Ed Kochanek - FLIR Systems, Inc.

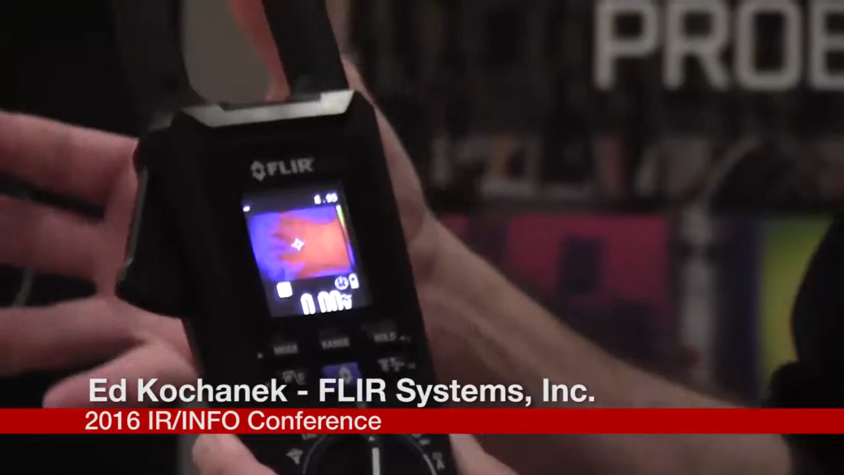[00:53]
And there's a spot meter built into it that will allow them to do temperature measurement as well. At the end of the day the value for the attrition is he can work safely, smarter,